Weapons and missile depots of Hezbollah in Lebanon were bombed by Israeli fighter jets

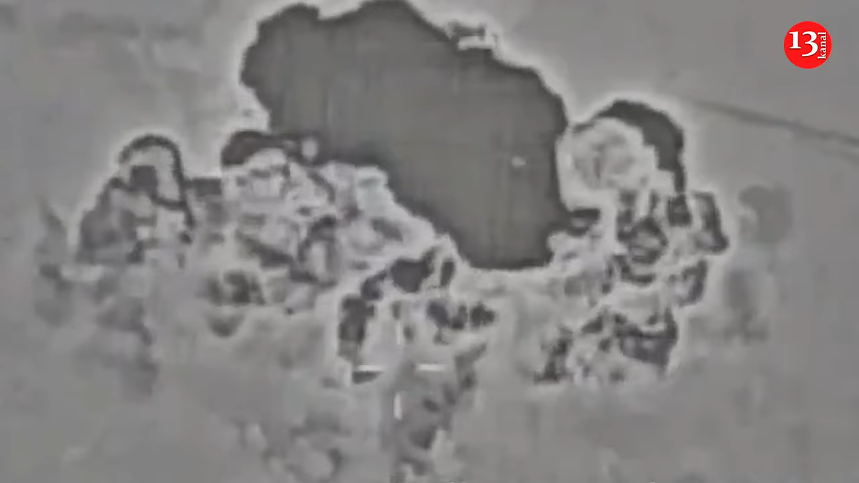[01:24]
Weapons and missile depots of Hezbollah in southern Lebanon were bombed by Israeli fighter jets.
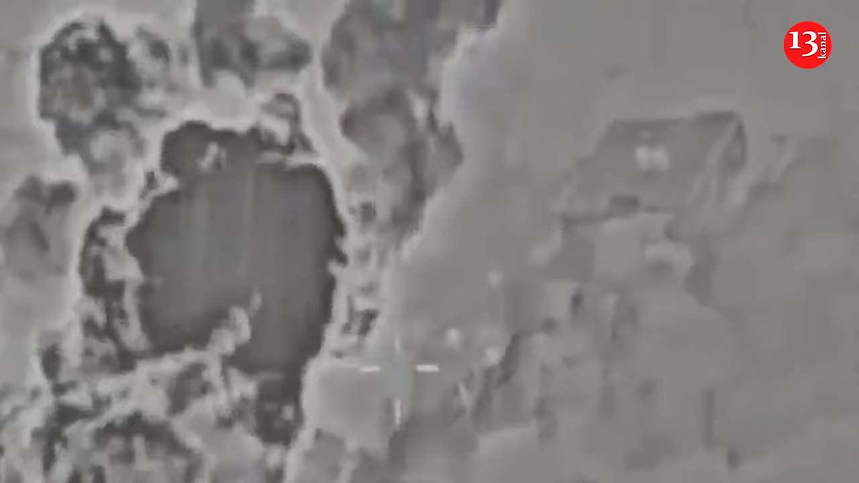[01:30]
Israeli media reported an explosion of a drone in the Yara area in western Galilee, and damage inside the settlement of Ramat Naphtali in upper Galilee after rockets fell inside the settlement.